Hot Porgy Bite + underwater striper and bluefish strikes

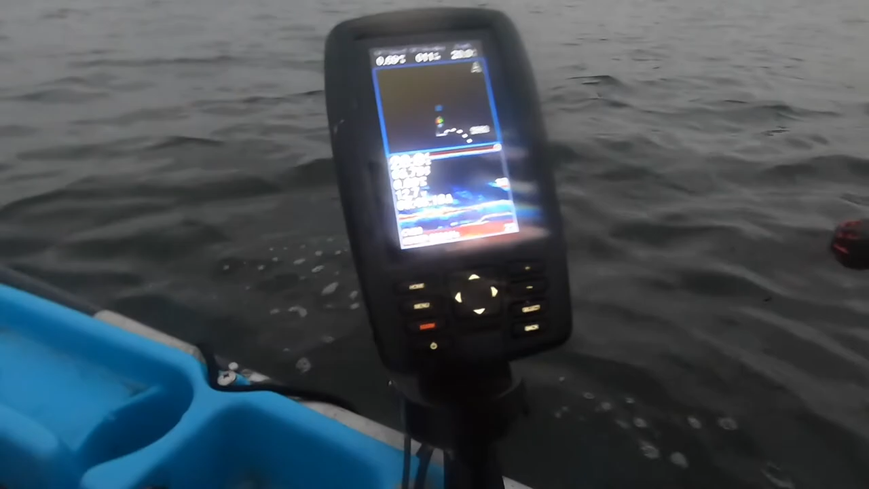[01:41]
So, see what I'm seeing here. I think I see bait. And then I see like, you know, some streaks underneath it.
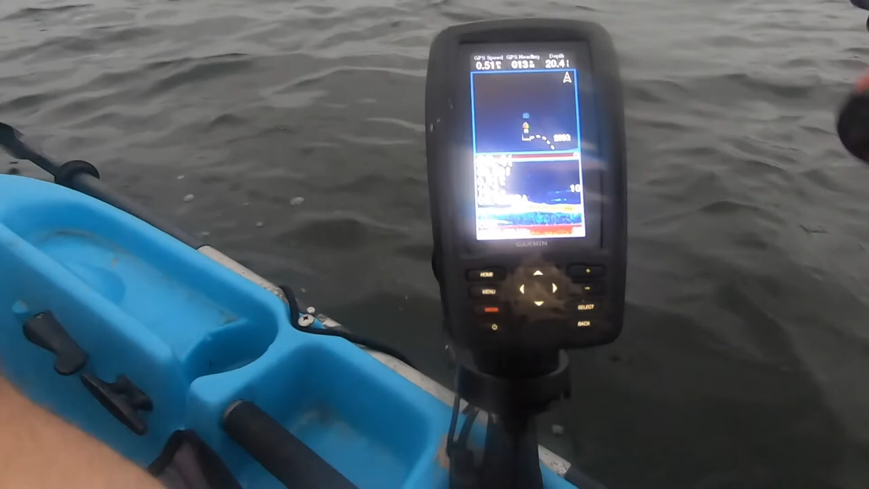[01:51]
Could just be bunker.
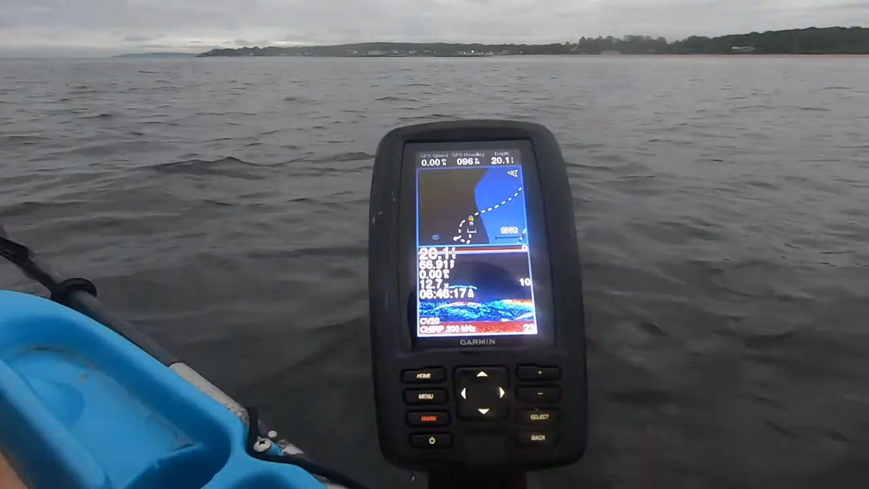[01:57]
Definitely something chasing this bait pod here. Oh my goodness, look at that. That's nuts. I don't know what it is though. It almost doesn't look like bass.
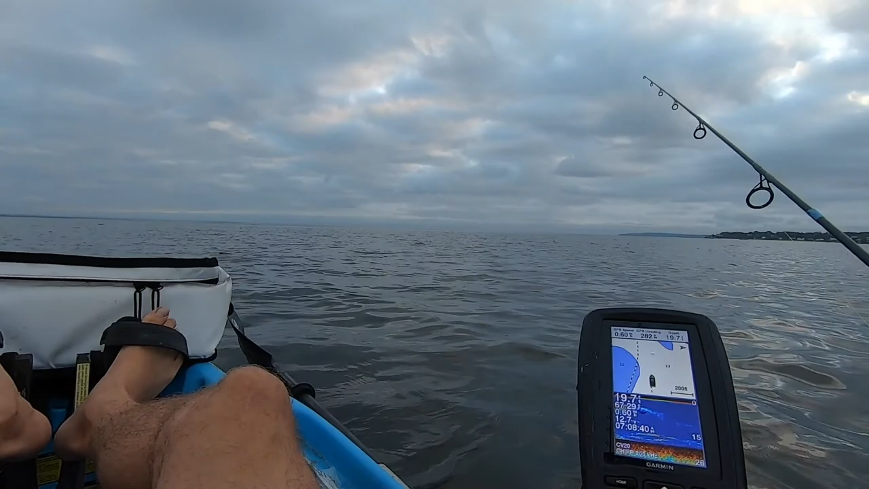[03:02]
It would be nice to see a, you know, bigger fish come by. Which I might have been. Wow, look at these things. Look at that.
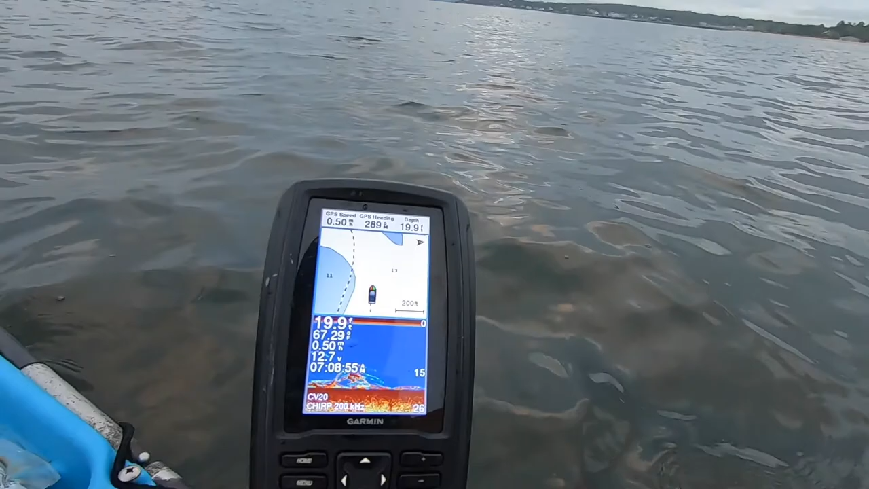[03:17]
There are so many porgies out of me. This is nuts.